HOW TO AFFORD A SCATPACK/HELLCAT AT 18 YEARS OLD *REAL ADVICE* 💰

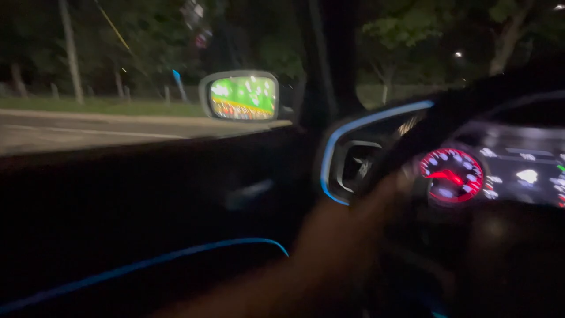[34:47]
But I think for POV, blue red is gonna look the best, and this looks fire.
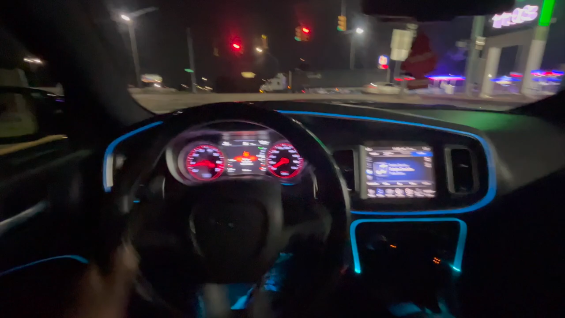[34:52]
Now, I believe it has some type of motion where like it looked like it's breathing or something like that. So we're gonna get into that very, very soon. We want to hit 94, and I think believe we're going east. I should be going west, but it is what it is. But it's still like a lot of lighting around here. So when we get down on the free ramp, the light should be turning green soon.
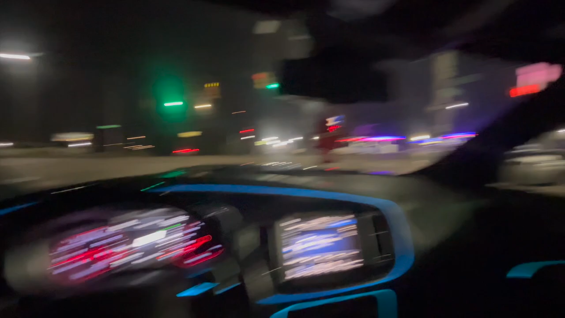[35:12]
But okay, light green, but we got an ambulance in the distance. So we're gonna let them do what they're gonna do.
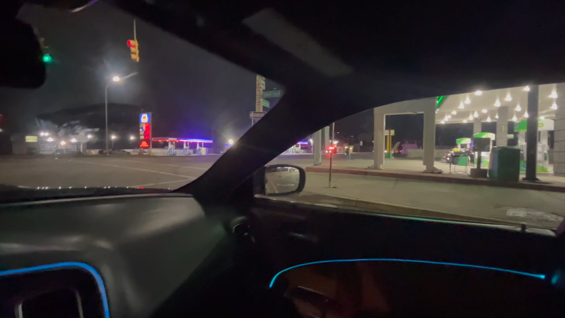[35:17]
Where are they going on the freeway?
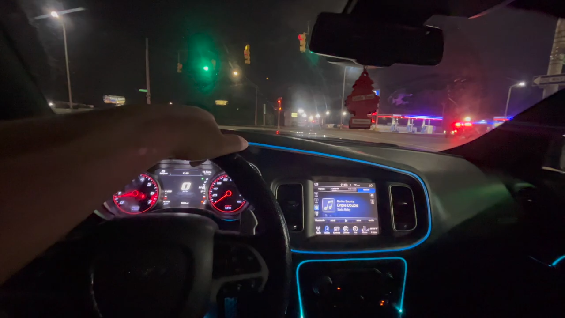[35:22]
Look at the peanut butter guts. Shit. So we're gonna let them get on the freeway and get down a little farther for them, because you know you gotta be a certain distance behind them. So you're gonna hold on though, buddy. But okay, so now we're getting into the dark part. This look crazy, y'all. POV is definitely different now.